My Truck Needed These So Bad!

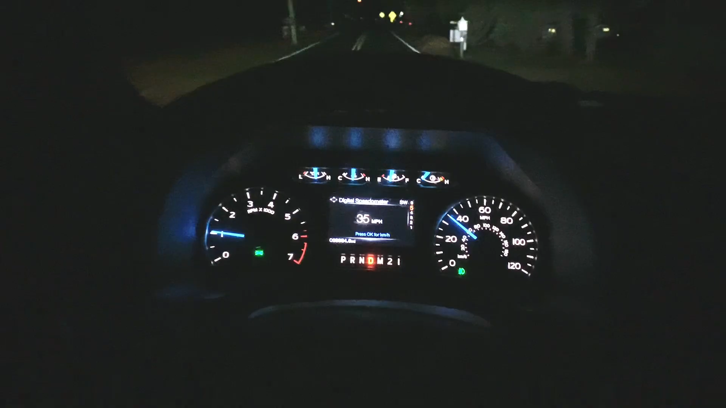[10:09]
All right, so here's just a little idea of the light output.
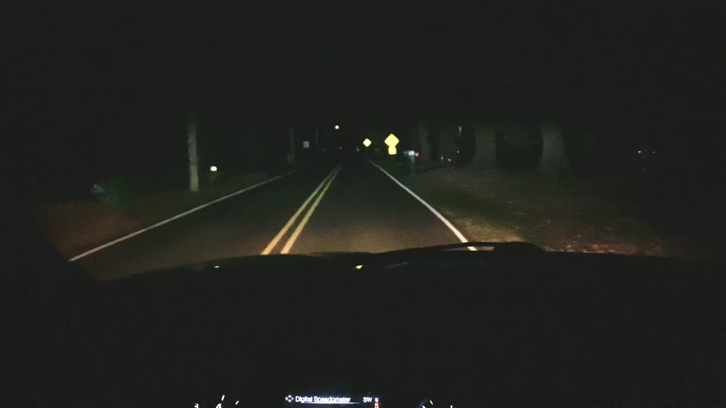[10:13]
Now, it's obviously not depicting on camera very well at all, but it is much better than the stock halogens. Here are the brights. So as you can kind of see, the LED light is more of a hot spot. So it's, I mean, obviously it's with the high beams on, so it's a little bit more direct, but you can see some hot points with the low beams directly in front of you. It's kind of, like I said, you can't really see it on camera, but I'm really looking forward to getting the Morimoto XB LED headlights. Those are going to be a massive, massive change.